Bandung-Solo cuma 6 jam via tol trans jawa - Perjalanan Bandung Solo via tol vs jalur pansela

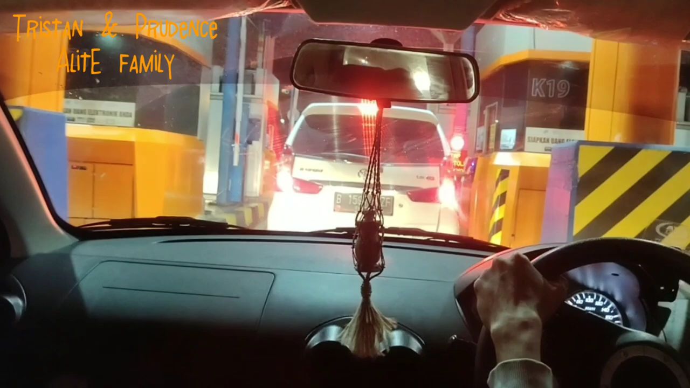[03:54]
Gerbang tol ketiga adalah Cikampek Utama Palimanan dengan tarif tol sebesar Rp107.500.
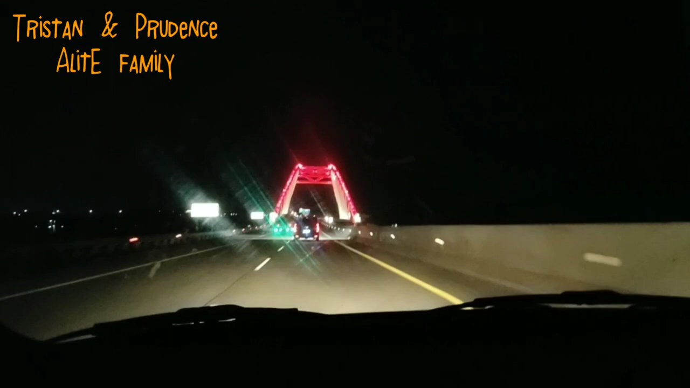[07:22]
Nah, ini saat kita melewati jembatan Kali Kuto.
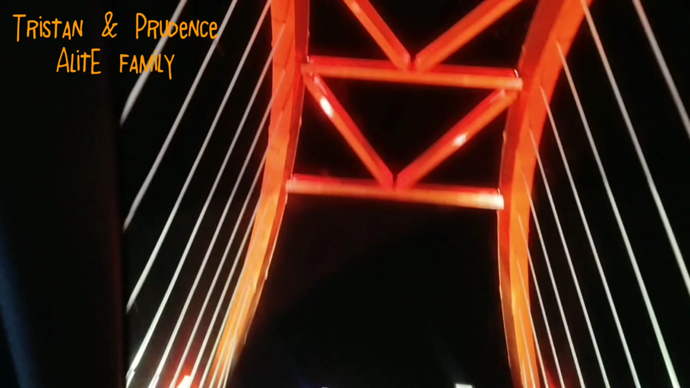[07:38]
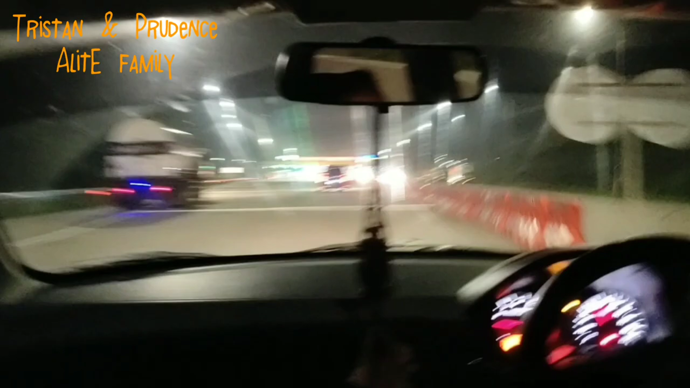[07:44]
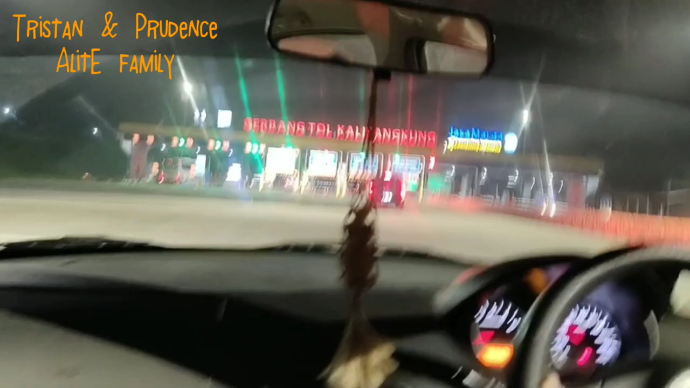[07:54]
Ini gerbang tol keempat, yaitu tol Palimanan Kali Kangkung.
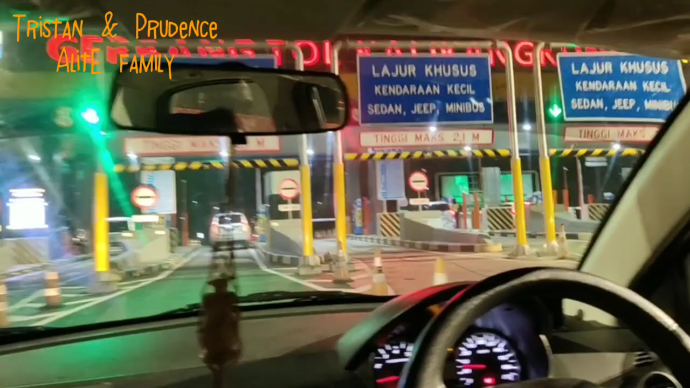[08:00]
Nah, tol ini tarif tolnya yang paling mihil ya. Tarif tolnya